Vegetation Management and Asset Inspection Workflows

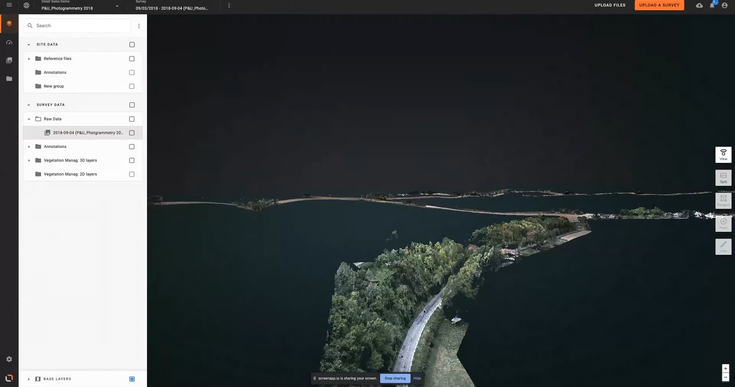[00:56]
The output created from this particular data acquisition is nearly 100 gigabytes,
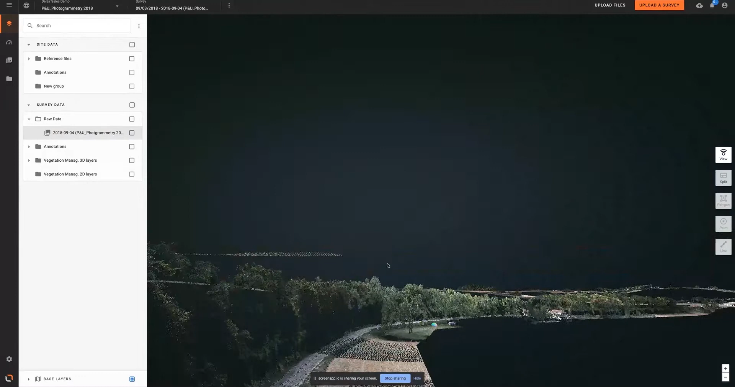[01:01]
but can be displayed and manipulated seamlessly within the platform, as well as made shareable with a single click.
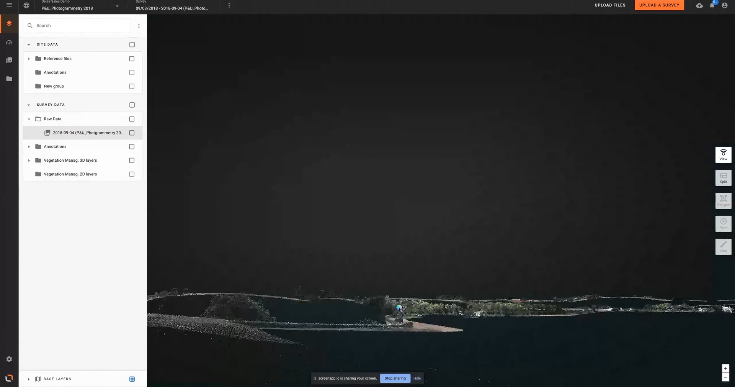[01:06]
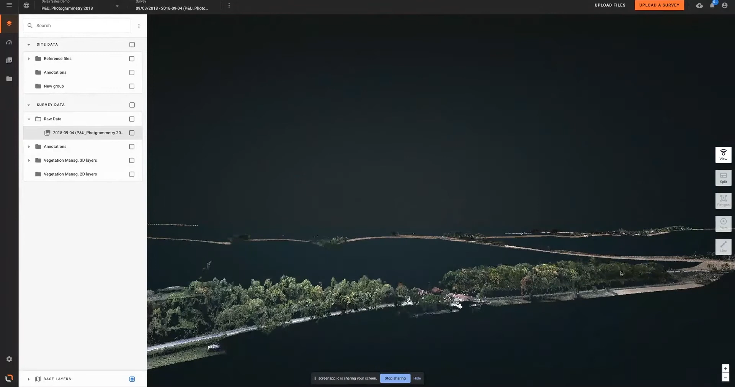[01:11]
The AI engine embedded in the platform then automatically recognizes the trees and vegetation along this corridor and classifies them as low, medium, or high vegetation.
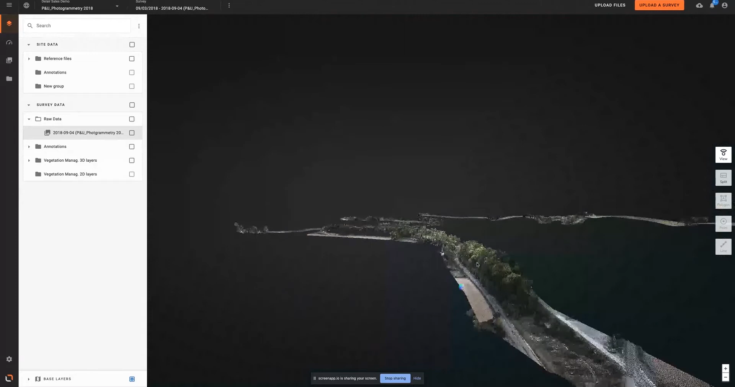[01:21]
The platform can overlay this information with legacy utility data, shown here in green.
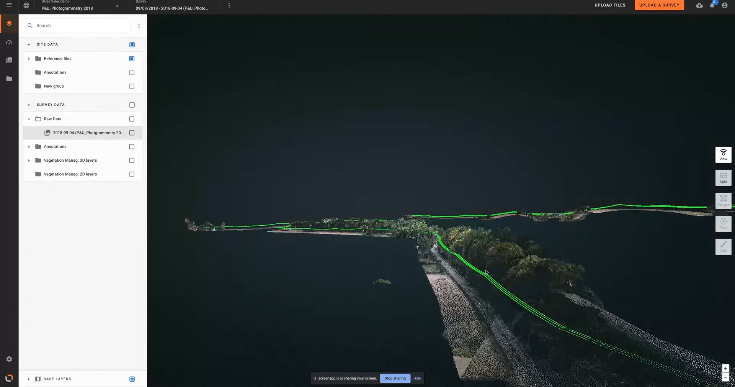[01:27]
For this project, we've imported a digital twin of the powerline that will be used to compute the
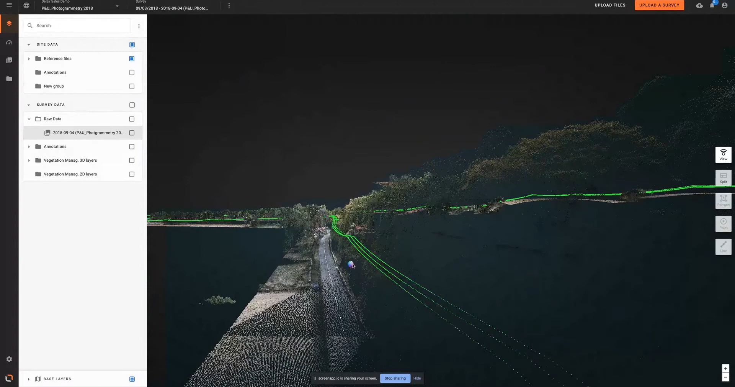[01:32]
risk encroachment with adjacent vegetation.
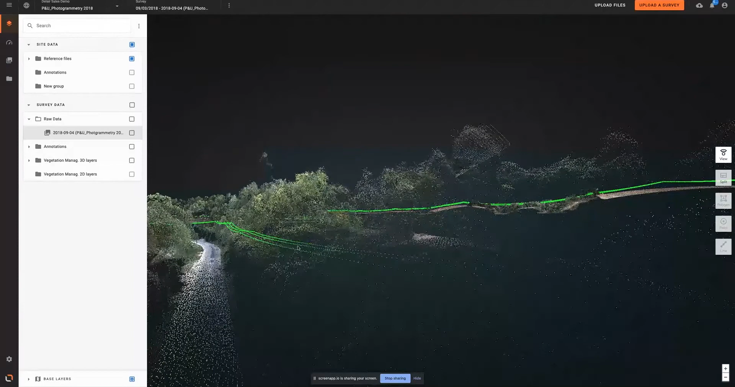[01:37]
For this vegetation management analysis, the AI takes all the vegetation points and calculates their distance and position from the powerline.
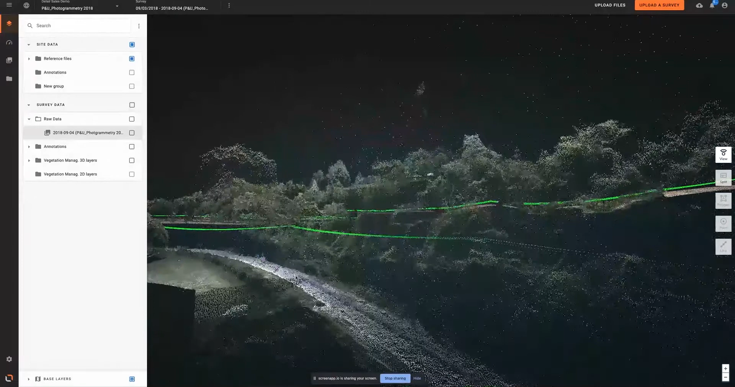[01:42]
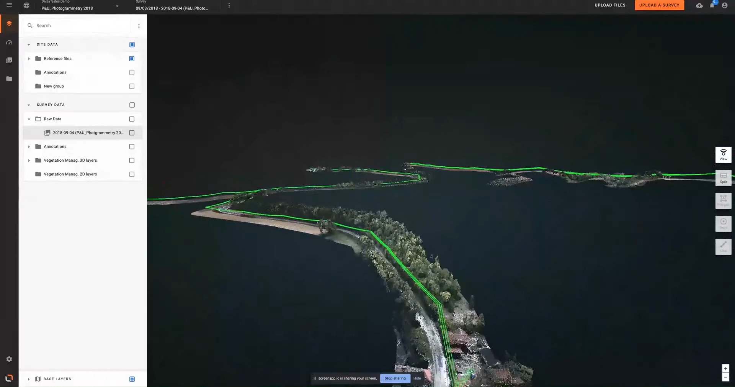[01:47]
The risk classes are distance and position based, but also incorporate additional line characteristics, such as transmission line voltage.
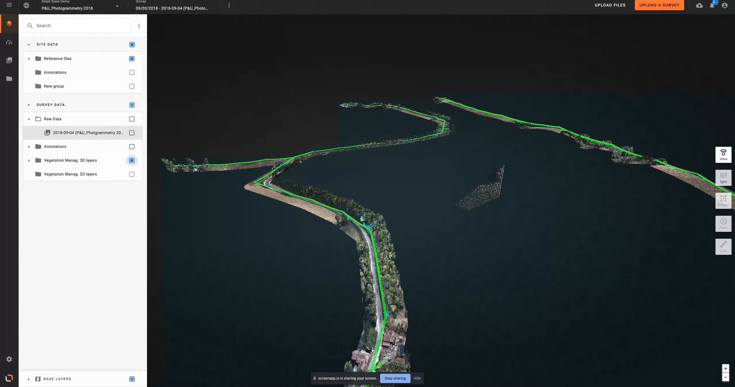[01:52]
As a result, the analytic divides the level of risk into five groups or categories, displays them visually in the 3D environment, from low risk,
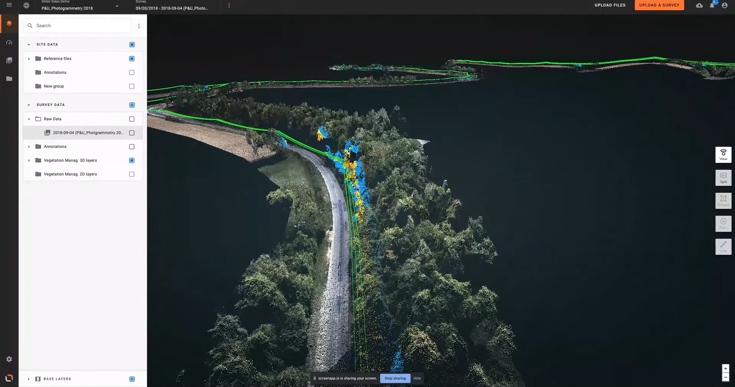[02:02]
shown here in light blue, to high risk, shown in red, indicating areas that may require immediate attention or immediate action.
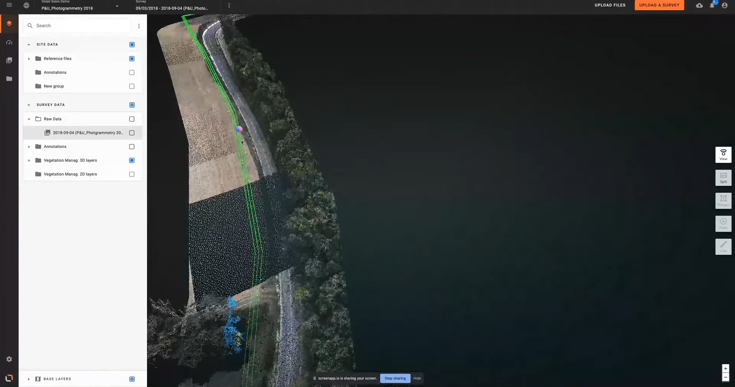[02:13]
As 3D data can be relatively difficult to share across an organization,
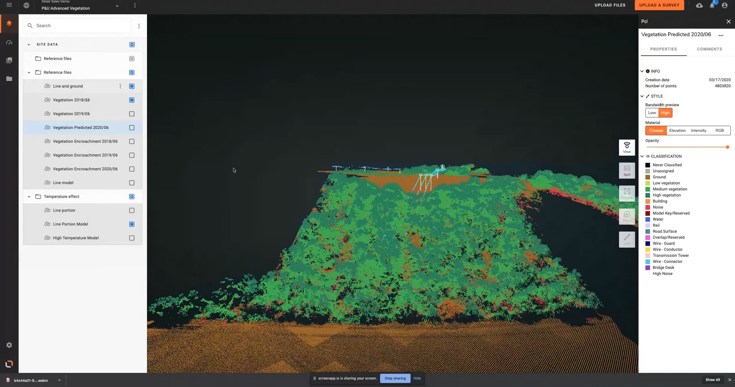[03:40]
In this example, vegetation in 2018 is overlaid against vegetation from 2019. Using a time series approach and incorporating external parameters such as weather patterns and precipitation values, but also the type of tree. A growth model can be applied to the vegetation and show how the scene will look six months from now. Based on this, the vegetation management analysis can be refined to understand potential risk at a later time. To identify tree species, 3D information is tied to 2D data.
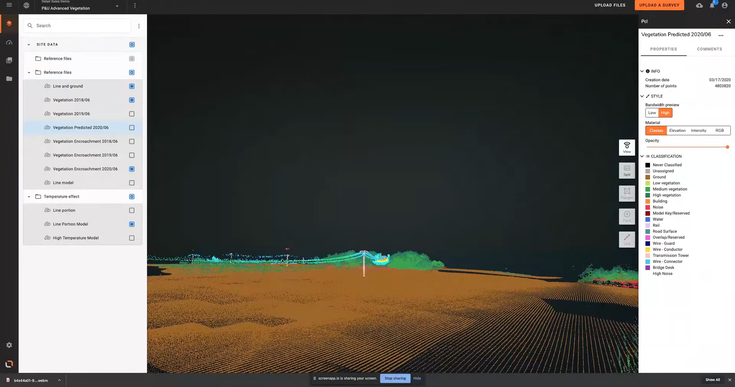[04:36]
As the load inside the conductors changes, they sag, changing the risk model for vegetation encroachment.
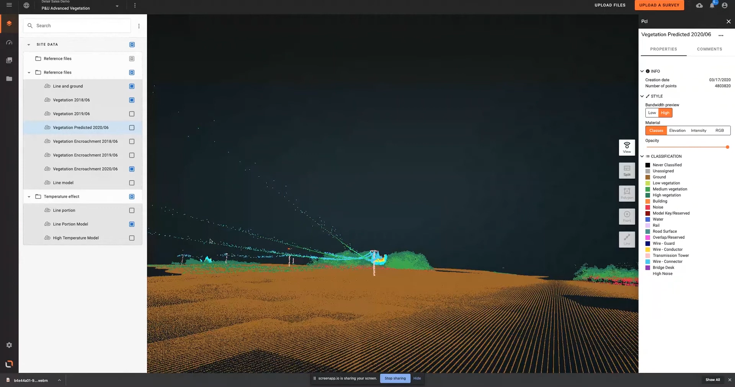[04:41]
The platform can dynamically compute that information, which is helpful in accurately determining the risk of flashovers.
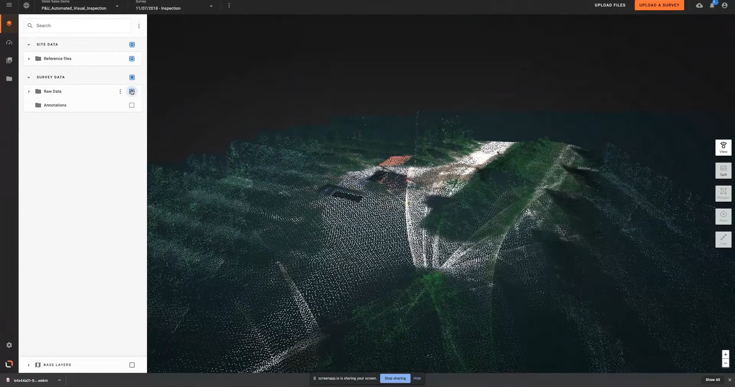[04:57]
notably for the inspection of distribution and transmission poles.
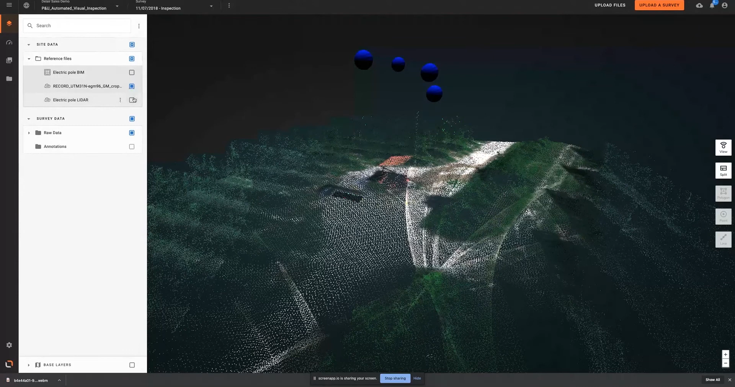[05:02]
Inspection pictures can be collected over an asset, either by technicians carrying a tablet or by aerial data companies operating drones or helicopters.
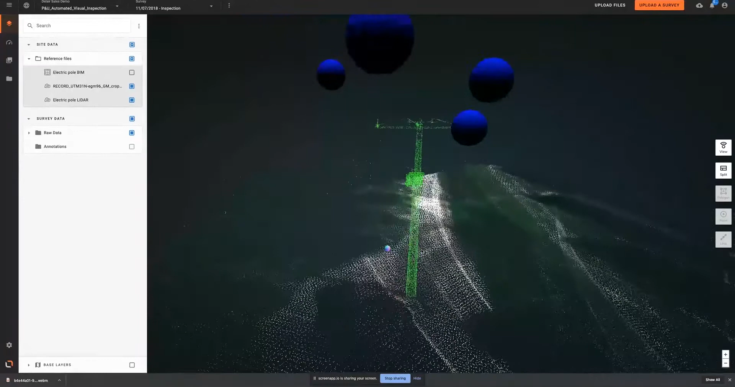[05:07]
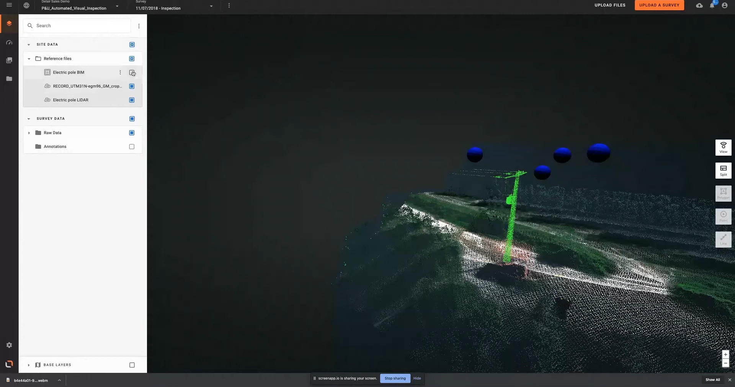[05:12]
And the platform has the ability to automatically associate these pictures to a specific asset and sub-equipment. This drastically simplifies the data management process.